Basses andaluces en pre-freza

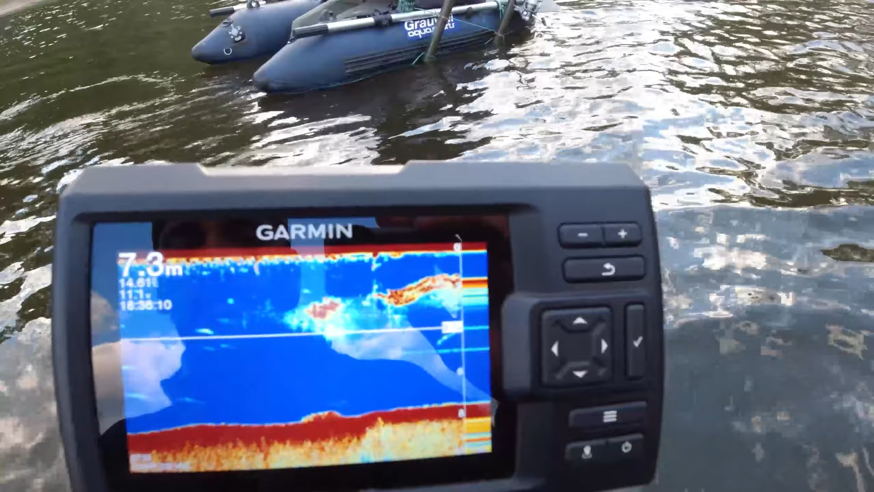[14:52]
On screen: depth 7.3 m
¿Cómo se mueve para arriba y para abajo? Qué guapo.
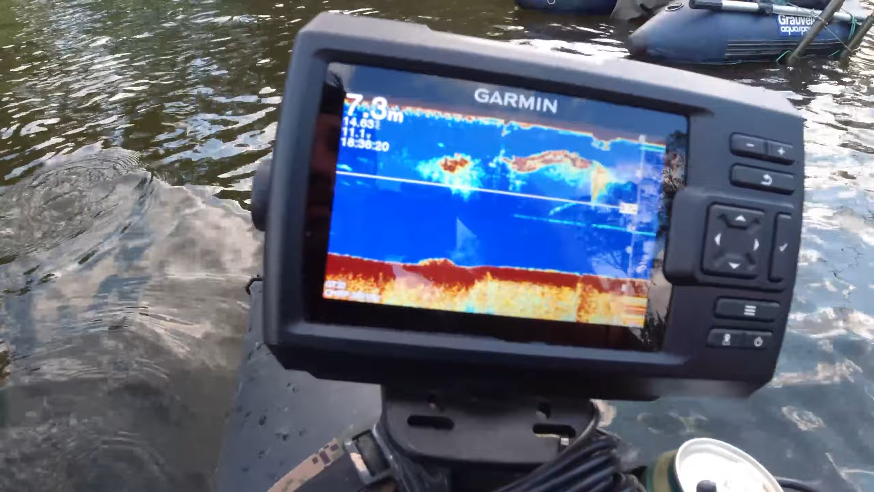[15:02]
A ver, deja el Ica ahí abajo, cae.